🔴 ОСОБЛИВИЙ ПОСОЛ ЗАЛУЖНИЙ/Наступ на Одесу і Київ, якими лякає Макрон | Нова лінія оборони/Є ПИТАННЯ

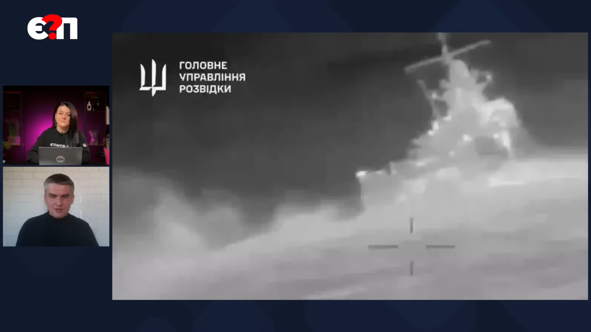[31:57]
З русскими там такі от... Це для нас значима подія в тому плані, що перше у відкритому морі вдалося потепити настільки крупний бойовий корабель.